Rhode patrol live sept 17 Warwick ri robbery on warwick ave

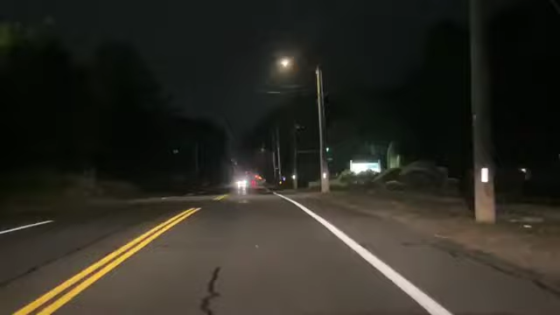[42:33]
Oh, I see them in there. Head south on Oakland Beach Avenue toward Willow Glen Circle. In 500 feet, turn right. Left. Hiding over here.
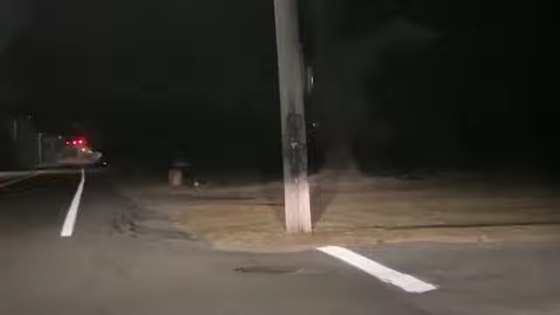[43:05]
Well, that's... There's Bishop Hendricken. There's the Hawks.